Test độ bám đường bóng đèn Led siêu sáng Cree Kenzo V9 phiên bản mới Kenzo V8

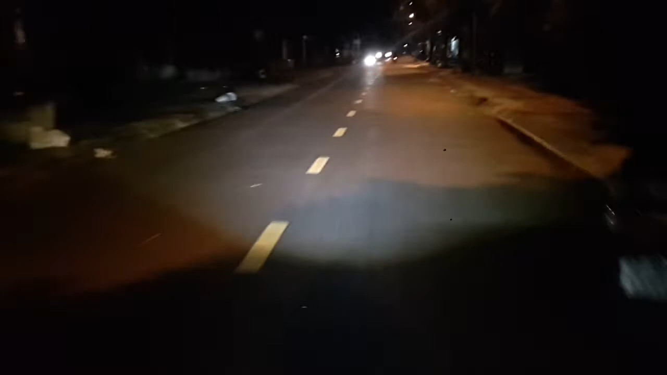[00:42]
Xe của mình đang gắn là Kenzo V9, màu sáng trắng, 6000K. Và trời rất là ẩm ướt. Hôm nay mưa rất là lớn nha mấy bạn. Đây, mình sẽ test độ bám đường của Kenzo V9. Đó, trời ẩm ướt nhưng mà đèn cũng rất là sáng.
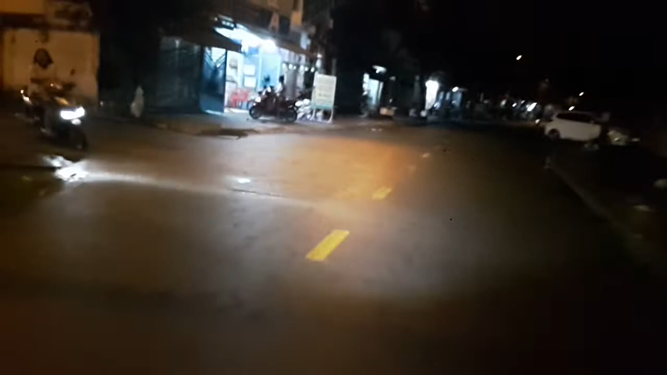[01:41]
C Peugeot V9 có thể nói là một trong những bóng đèn sáng nhất hiện nay với công suất là chỉ có
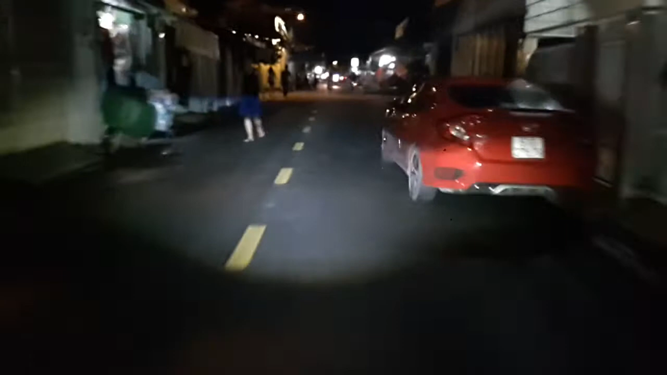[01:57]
45W nhưng mà độ sáng thì tương đương với lại đèn L7, L8, 60W.
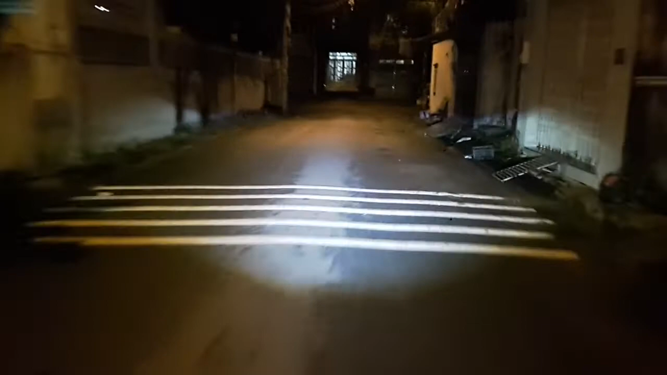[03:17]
Và đây là clip test thực tế khả năng bấm đường của Kenzo V9.